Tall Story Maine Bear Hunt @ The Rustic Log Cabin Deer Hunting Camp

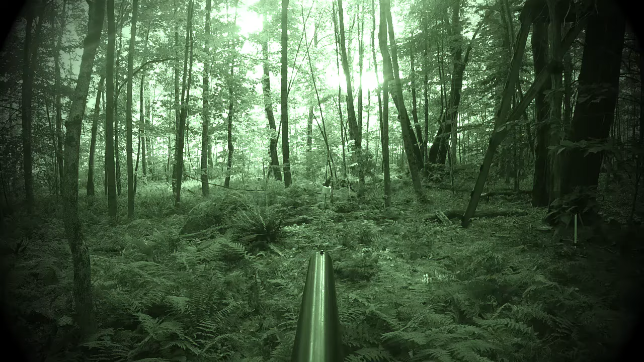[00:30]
This is on five tips and looking for the perfect place in the state of Maine bad feeling about this but anyways there's that bear